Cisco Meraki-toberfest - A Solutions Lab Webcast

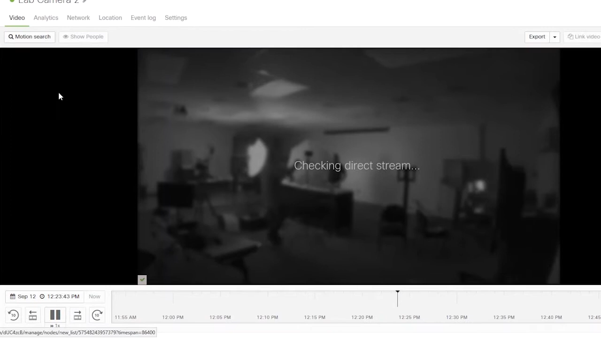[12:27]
So, if I click on this particular camera, this starts to load the feed that we have here.
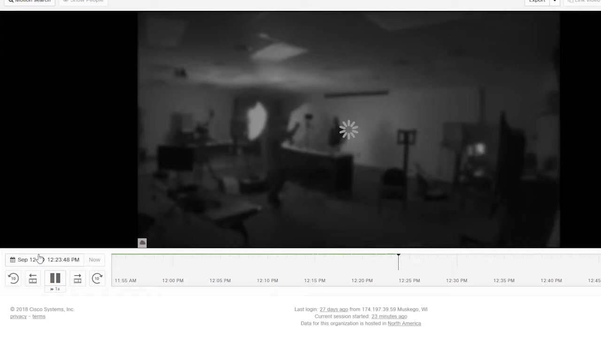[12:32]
And from here, I can actually click on and select a date for software playback.
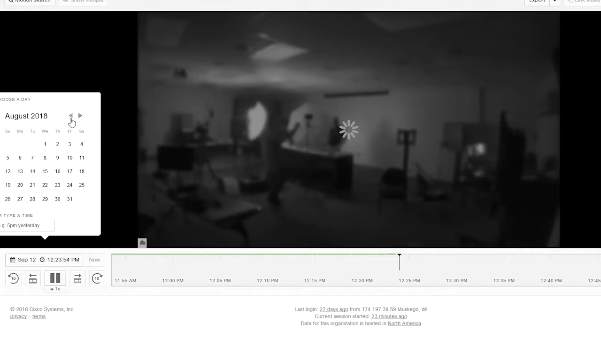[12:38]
So, let's go back here and let's take a look at August 23rd.